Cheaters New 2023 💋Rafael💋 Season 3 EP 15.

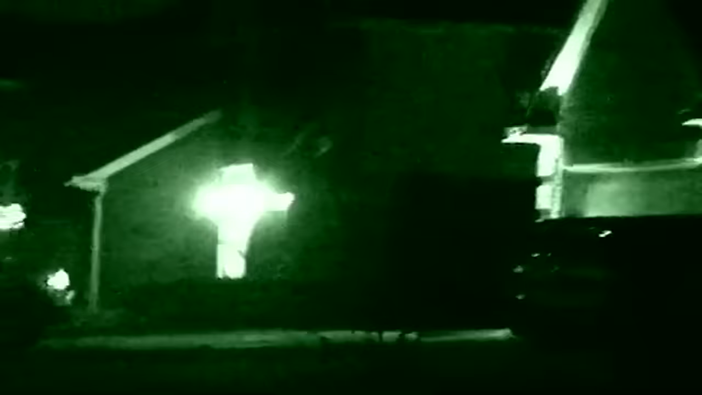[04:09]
After several hours, investigators finally spot the suspect as she prepares to leave for the evening.
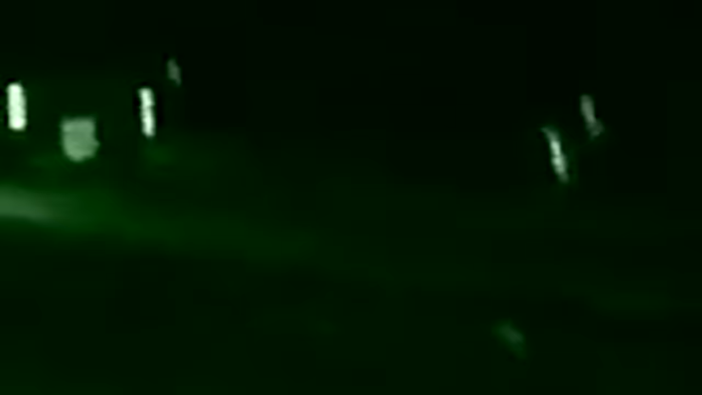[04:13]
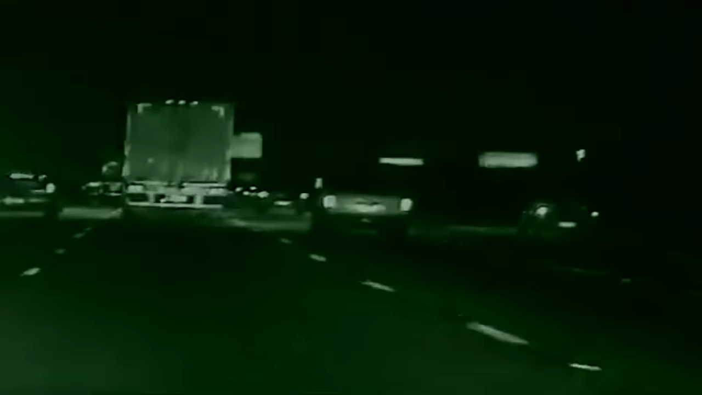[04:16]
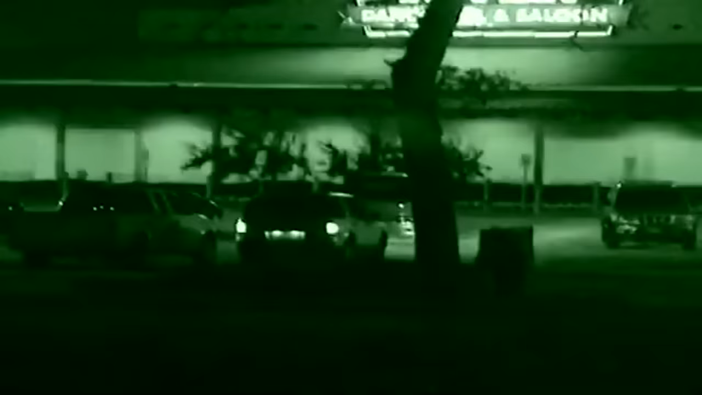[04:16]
Cautious in their pursuit, Cheaters PIs tail the suspect to a popular country and western bar. The adventurous wife and mother waits in her
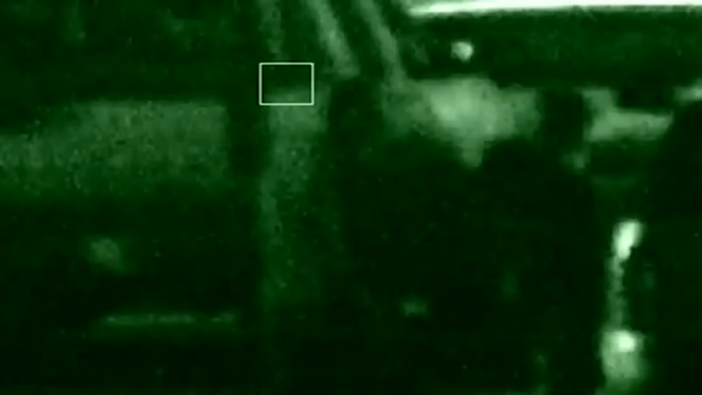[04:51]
But this time, an unknown gentleman assists her to her vehicle.
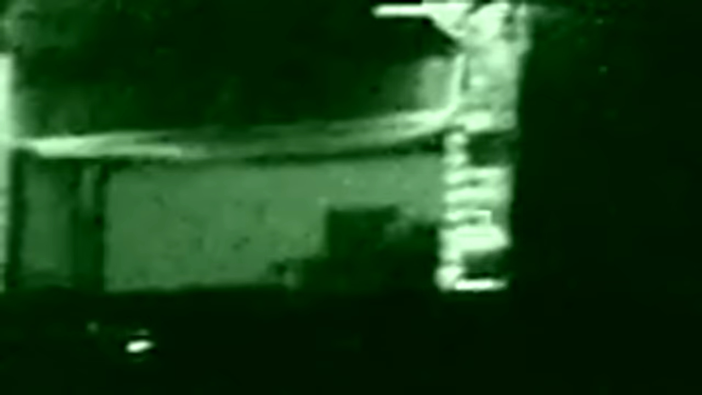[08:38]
They were able to observe leaving. She was followed until she arrived at a bar.
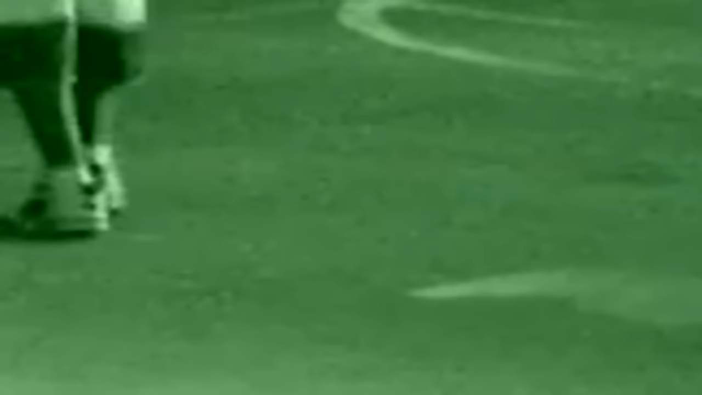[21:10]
You can see their body language as they leave.
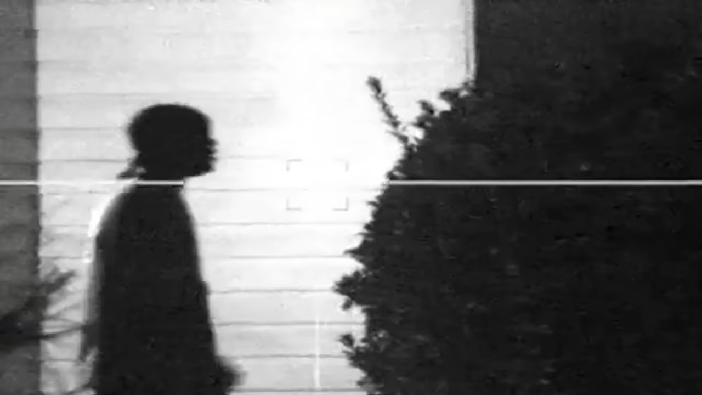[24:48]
After many hours, a shadowy figure appears from the abode, positively identified as Craig Boggs.
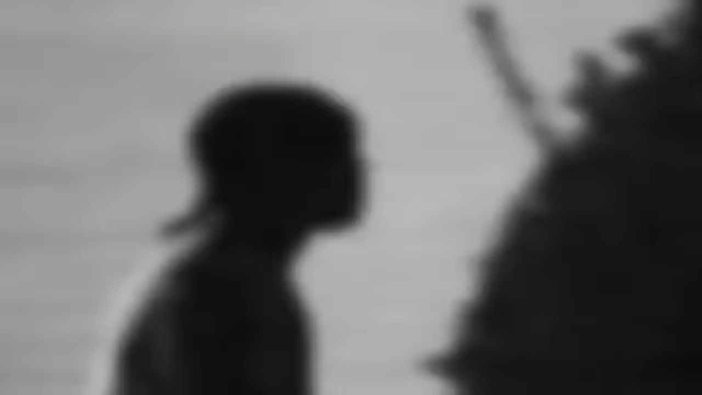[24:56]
Suspect Boggs eagerly makes his way toward his vehicle,
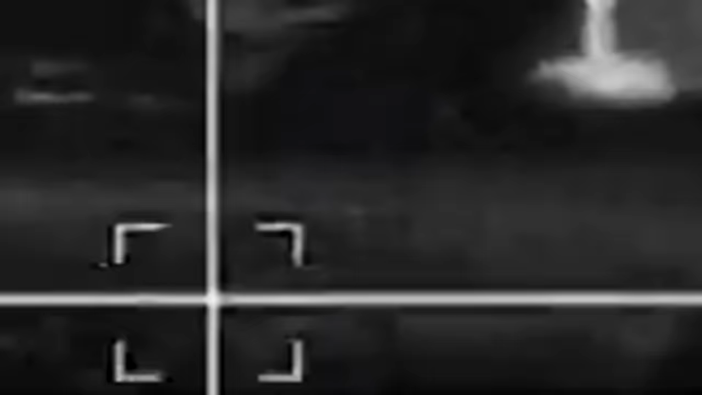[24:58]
and as he approaches, the silhouetted figure of a restless unknown woman can be seen patiently anticipating his arrival.
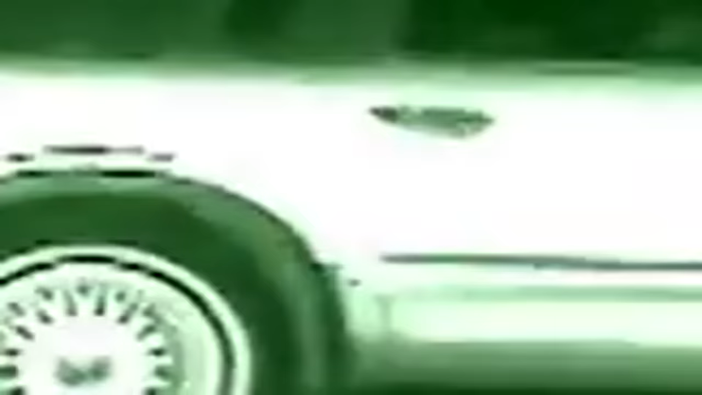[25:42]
After a lengthy trek across town, suspect Boggs finally ends the trip at an apartment complex. He leaves his car running to retrieve an unknown individual at the location. Moments later, they're off on a quick trip to a nearby bowling alley, forcing operatives to infiltrate the establishment for a closer look.
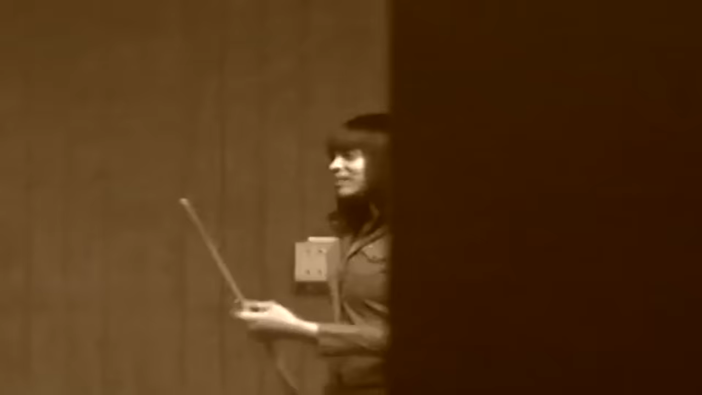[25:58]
As suspect Boggs and company play a round of pool, Cheaters identifies the woman positively as one Peaches McDaniel.
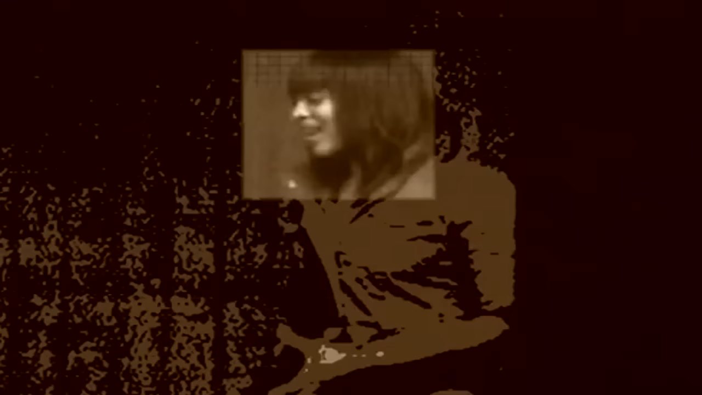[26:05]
After wrapping up the game,
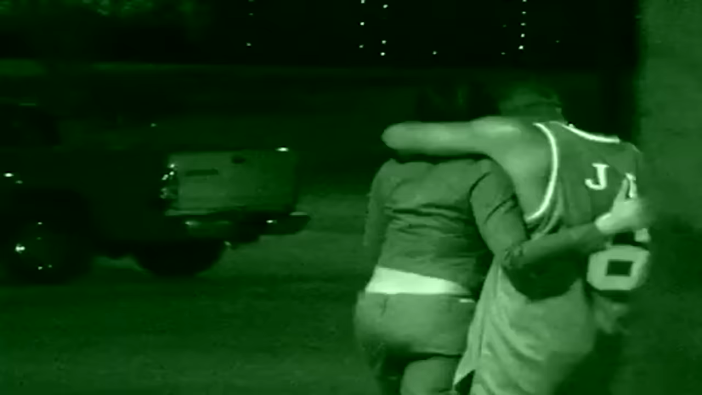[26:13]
suspect Boggs and companion McDaniel get up close and personal for the long walk back to their vehicle.
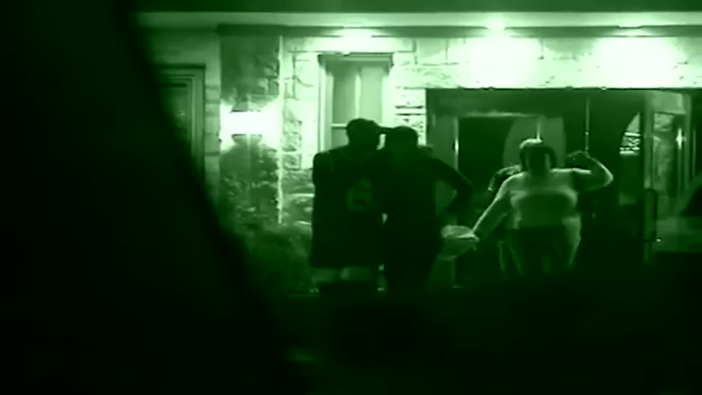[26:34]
Many drinks later, the duo finally exits the establishment and drives back to companion McDaniel's residence.
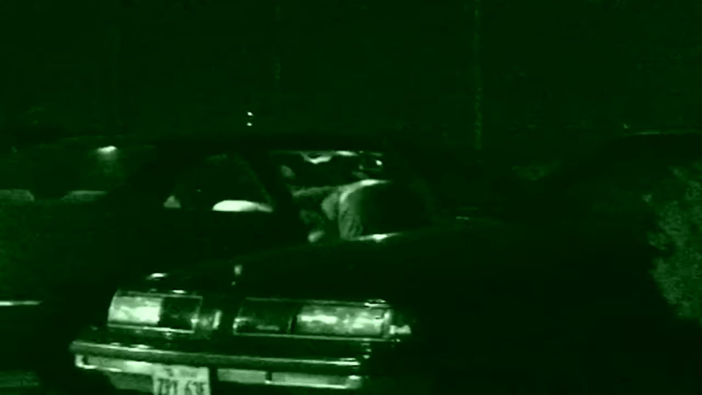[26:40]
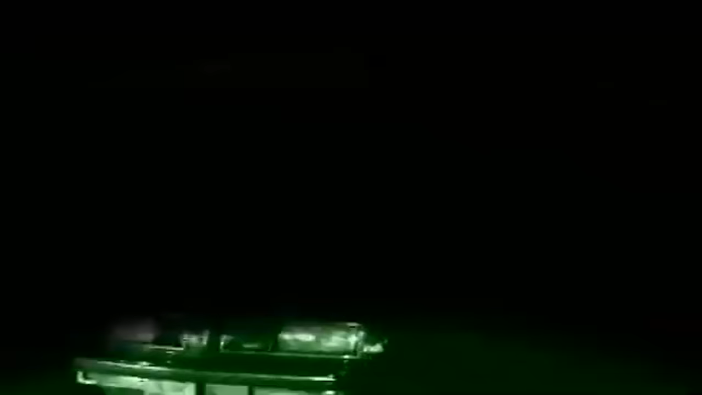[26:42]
The two continue their long goodbye as suspect McDaniel half-heartedly attempts
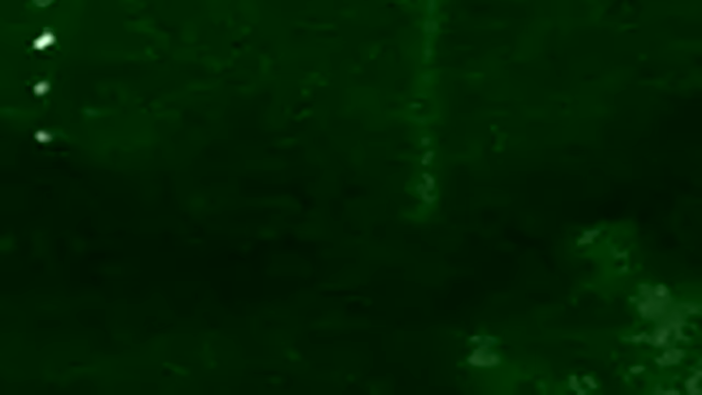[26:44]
to send suspect Boggs home to an awaiting star.
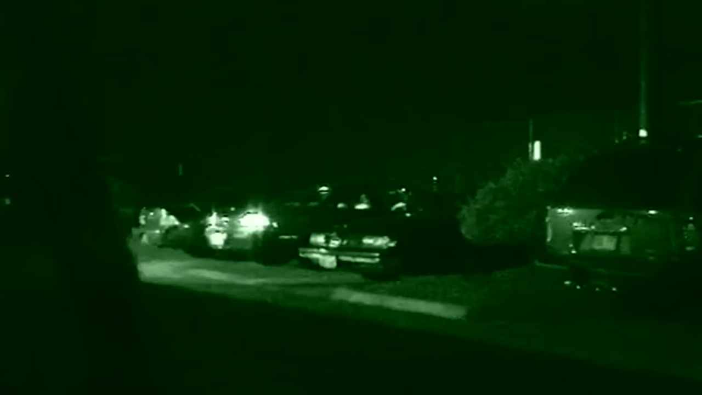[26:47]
Investigation Day 7. With luck on their side, Cheaters agents again find suspect Boggs sneaking out of the residence he shares with his girlfriend, Star.
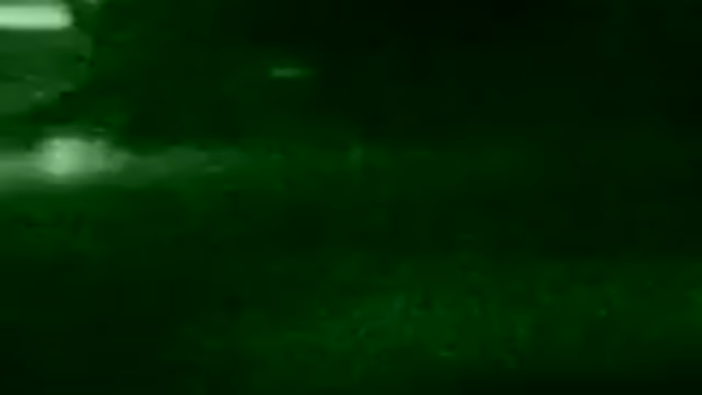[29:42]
He travels to a residence, picks up this young lady,
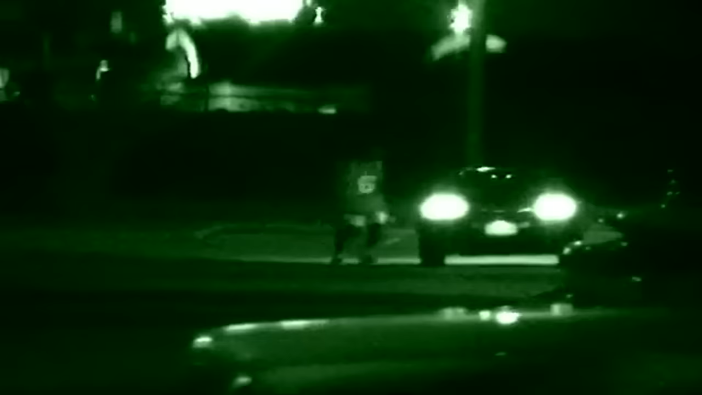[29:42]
takes her to a bowling alley.
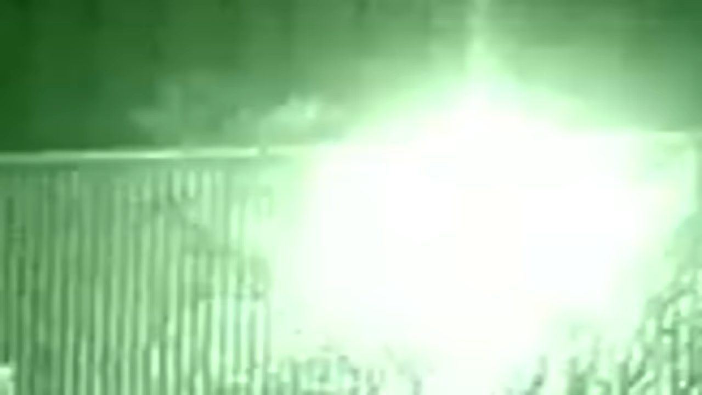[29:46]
But they did go inside and spend some time shooting pool.
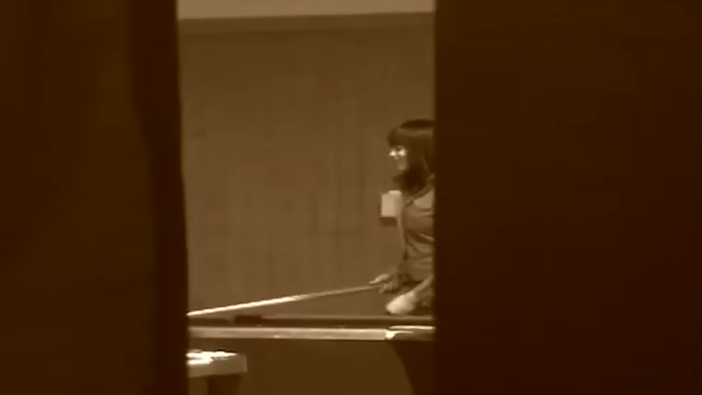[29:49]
And again, you can see their body language as they leave.
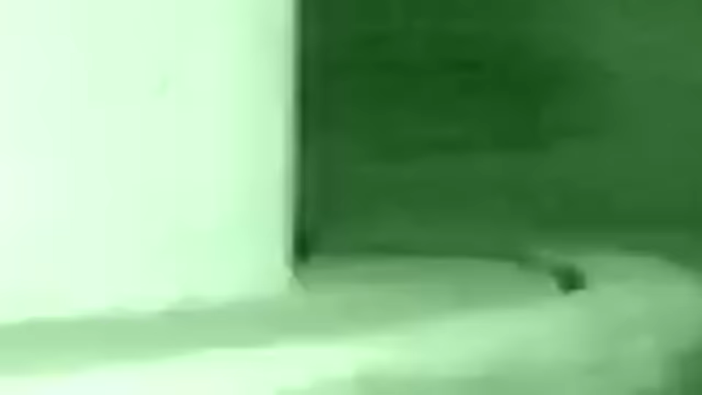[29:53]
Yeah. It's pretty clear to me. Once they depart, he takes her to another restaurant.